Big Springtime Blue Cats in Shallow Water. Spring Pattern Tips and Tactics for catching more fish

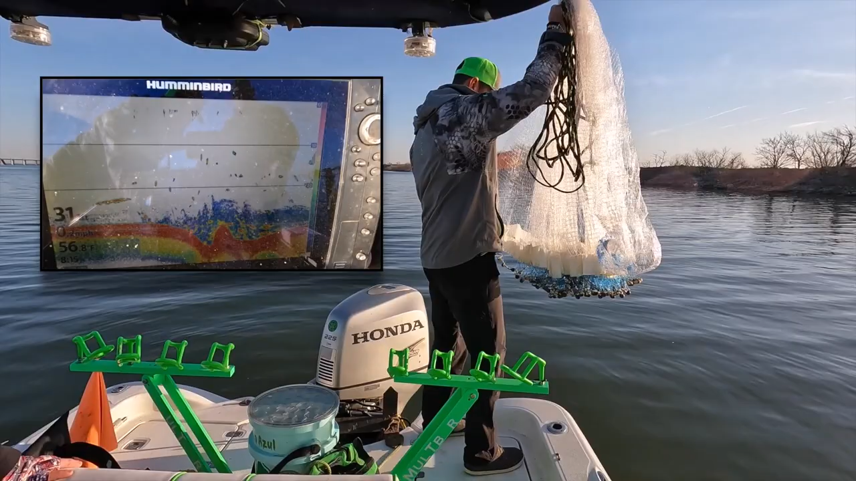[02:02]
We are in 31 feet. The water temperature is 56 degrees. We're going to drop on this piece of structure that's about a 6 foot hole. The grass just lit up, isn't it? That's money bait right there, guys.